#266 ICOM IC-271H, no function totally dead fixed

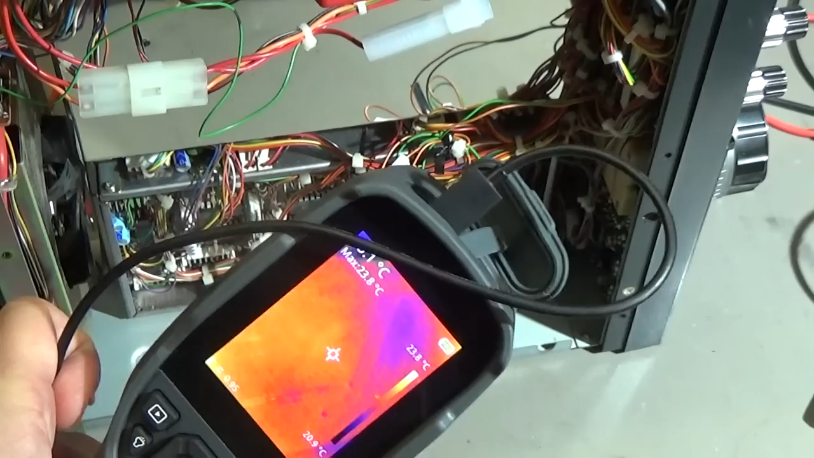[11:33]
we are now starting searching the problem with our infrared cam and I'm going
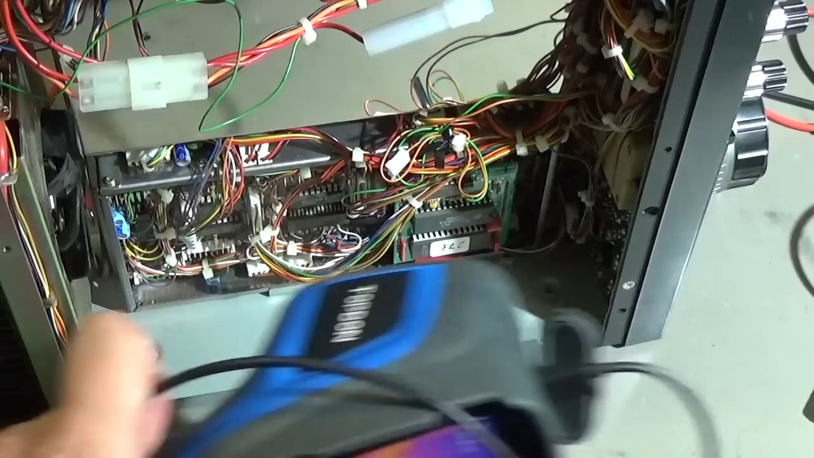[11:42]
here along it's not switched on yet but I will switch it on in a
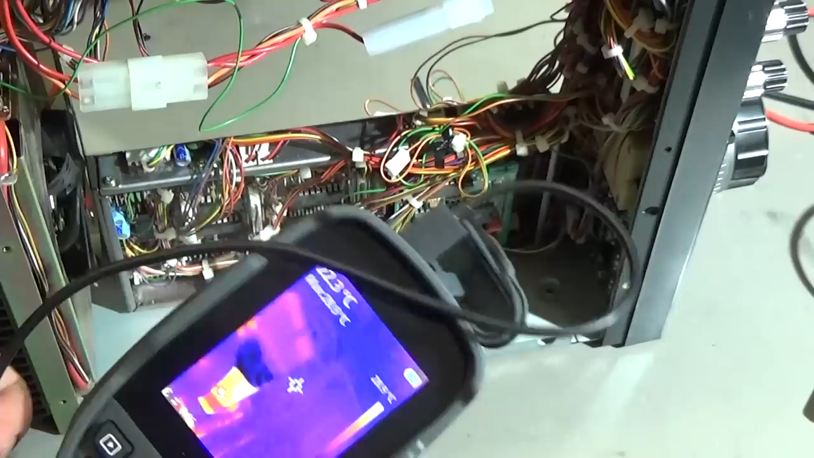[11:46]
second but as I as you can see I've already connected here my USB cable
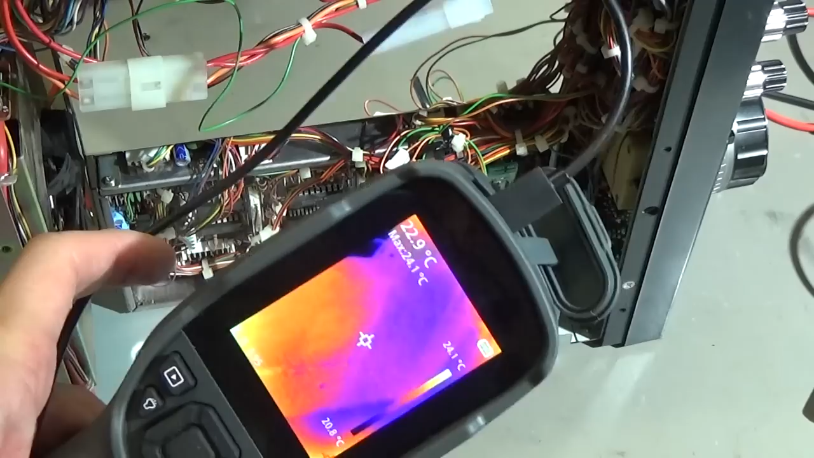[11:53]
On screen: spot 22.9°C, max 24.1°C, scale top 24.1°C
to the cams so that we can image our
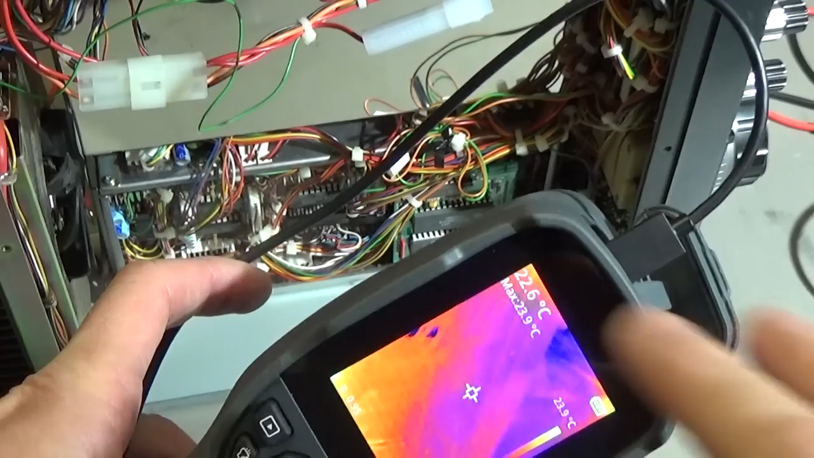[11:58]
On screen: max 23.9°C
picture here on the computer okay so let's start I'm gonna switch in the radio in right now okay so our power supply is drawing current and I am observing here the board
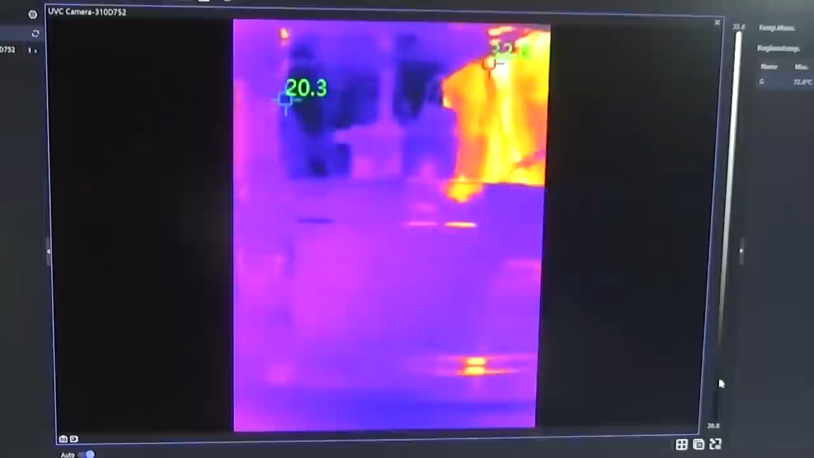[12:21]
funny enough funny enough you can see here the reflection from my hand
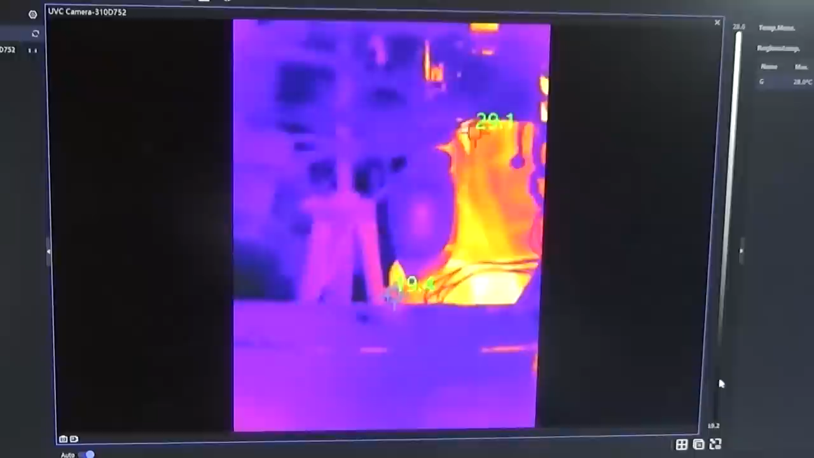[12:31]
so that is what you see and you can see here the infrared cam so here's
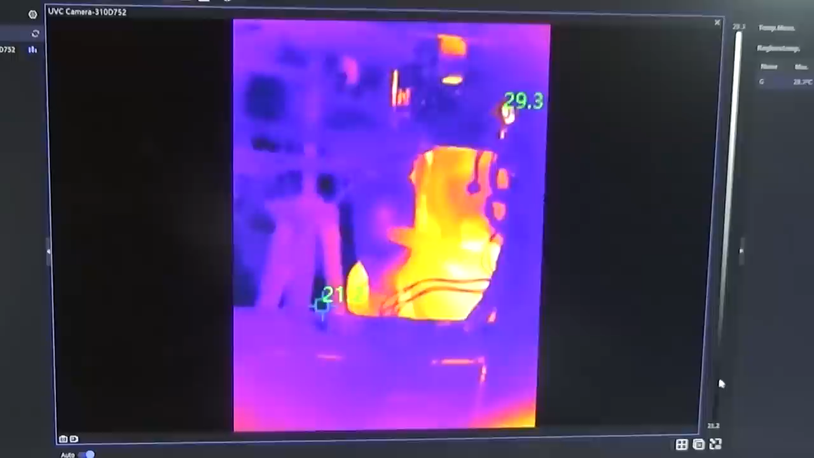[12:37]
a cam that is what we see that is a reflection but on this side as you can see ah there is definitely
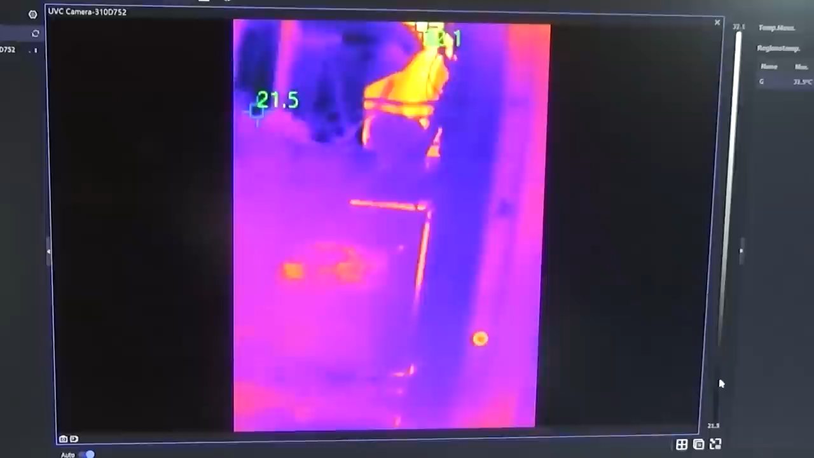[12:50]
no hot spot definitely nothing right nothing right only my reflection okay so here is everything
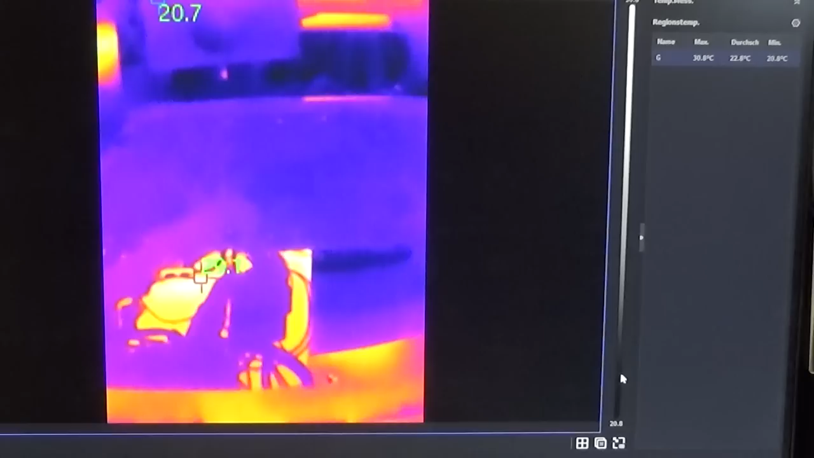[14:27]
it is drawing current and we try to
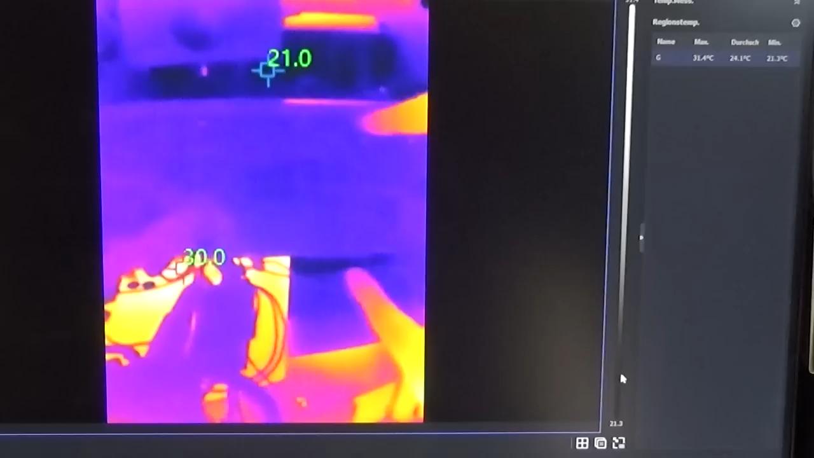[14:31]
see a hot spot here on the front panel but as you can see there is definitely nothing so we have
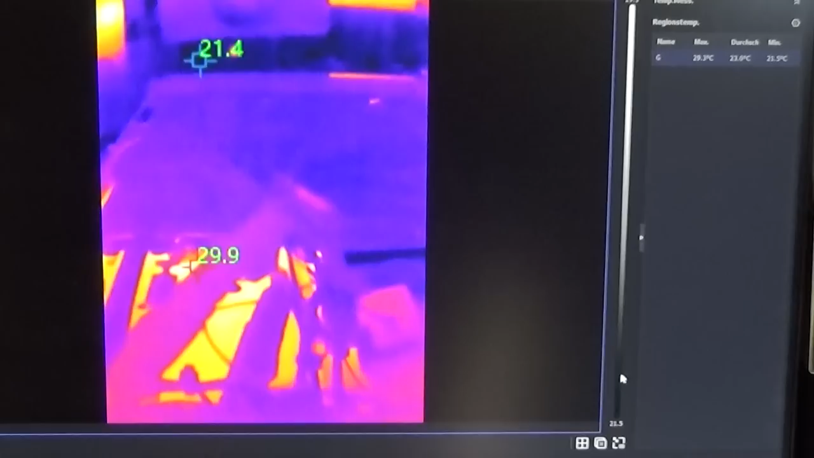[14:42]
here again our reflection so that is what we have seen before but other than that so from here to there there
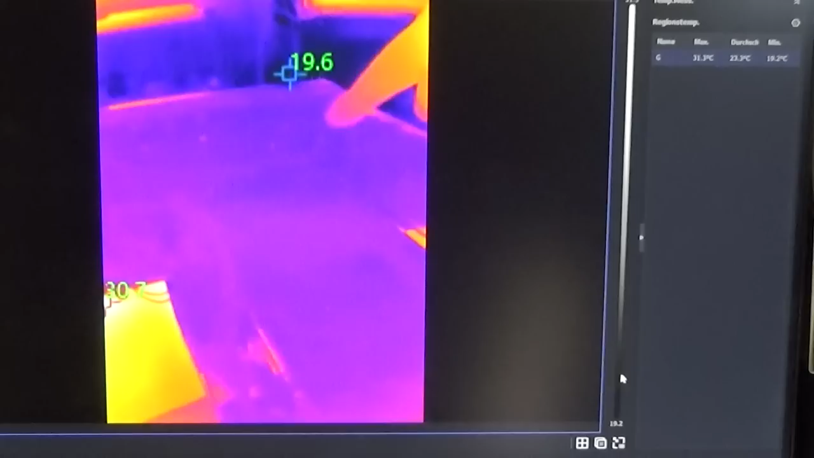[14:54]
is definitely no hot spot okay so now we are looking at the top side and here we have our main board and down here some other boards and okay so let me switch in our radio one second our radio one second and no now it's in let
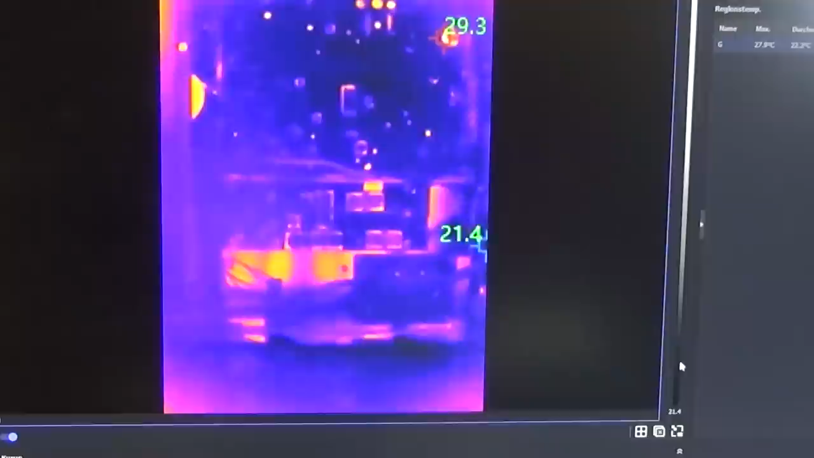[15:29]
let's see what we got hey what's going on there what's going on there what's going on there look here there there is a hot spot building up I mean 40 could still fine let me check 50 okay so that is not so nice and it is still going up so there is definitely something wrong